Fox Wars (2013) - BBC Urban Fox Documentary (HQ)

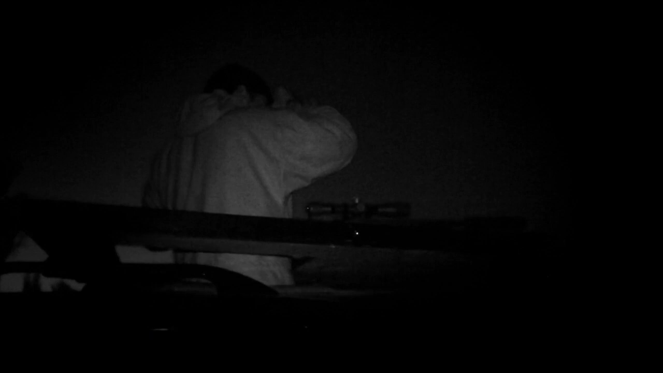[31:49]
so that's what we do have the right kit for the job it's a very essential piece of kit the night vision
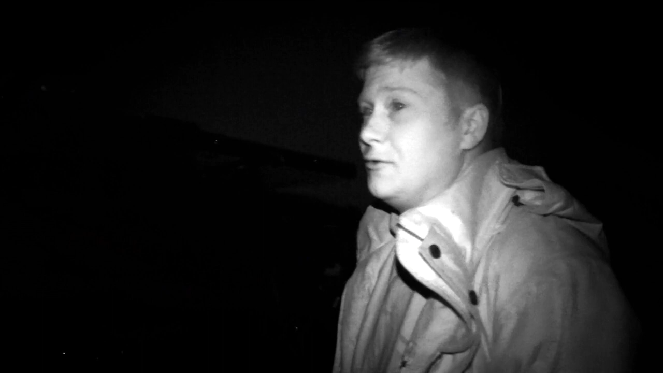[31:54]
we've shot hundreds of foxes where you just will not shoot them on a lamp you
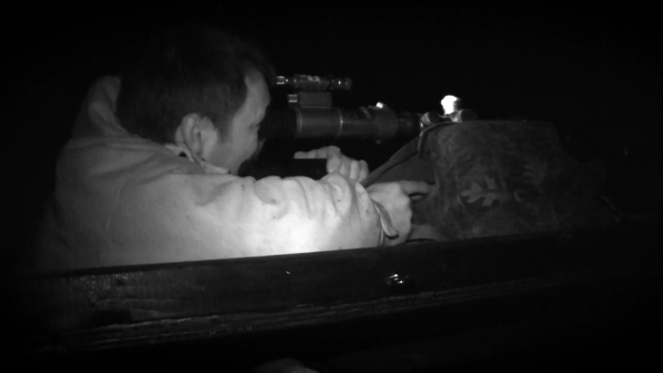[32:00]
can't even drive into the farm without the fox there's the other side of the field without any lights
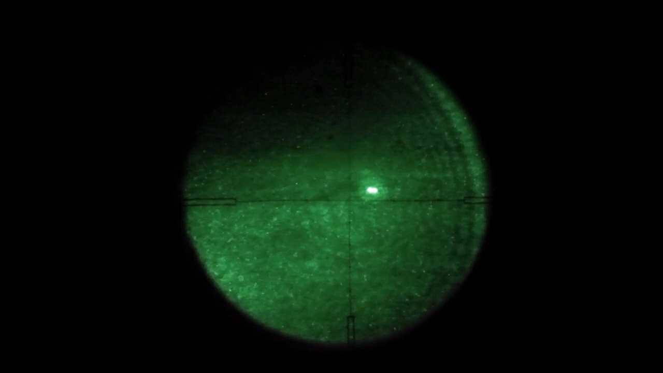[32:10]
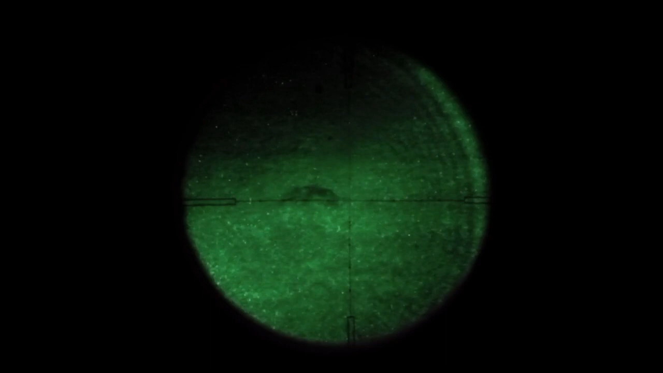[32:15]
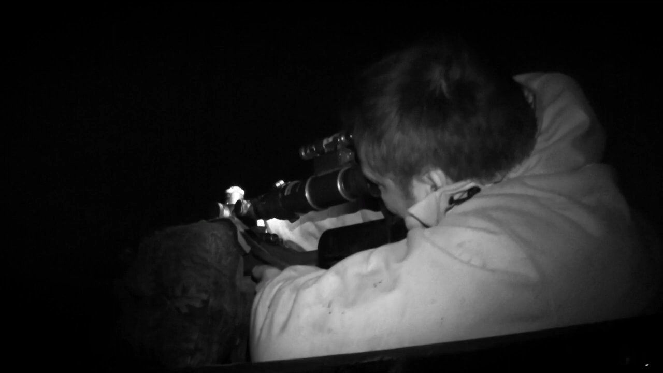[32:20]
in the last 10 years which i was really doing it serious i've probably shot 2000
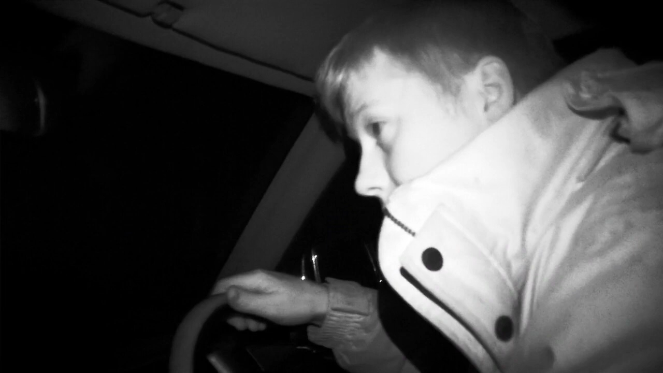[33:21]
is where we just seen a fox across here somewhere where the lambs and lambs have been attacked is literally sort of 250 meters down here right we've just seen a fox laid out the corn down the bottom here
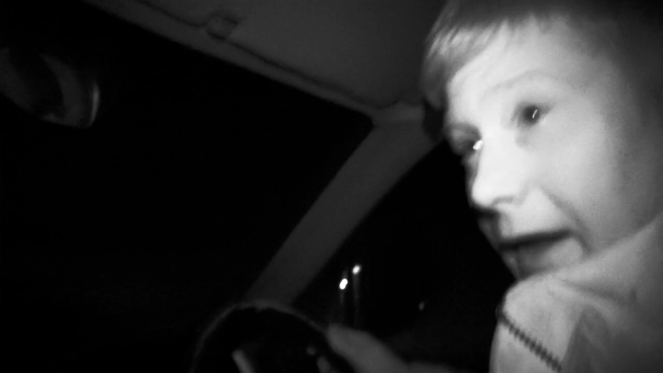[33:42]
which um we're gonna see if we can get a little bit close to half
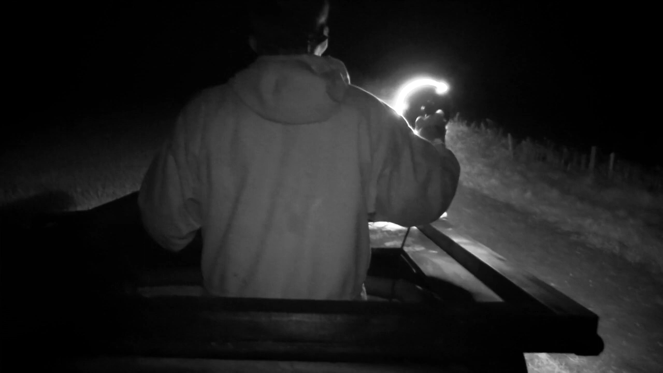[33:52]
an hour later the target is sighted
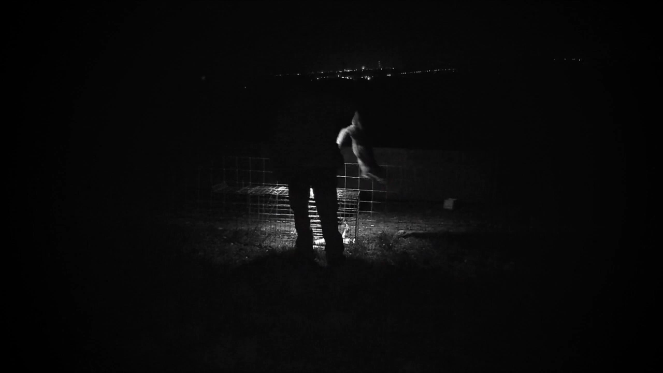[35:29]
it wouldn't be a problem or less of a problem there's a certain blood for blood justice in the night hunter the dead fox laid on top of the lamb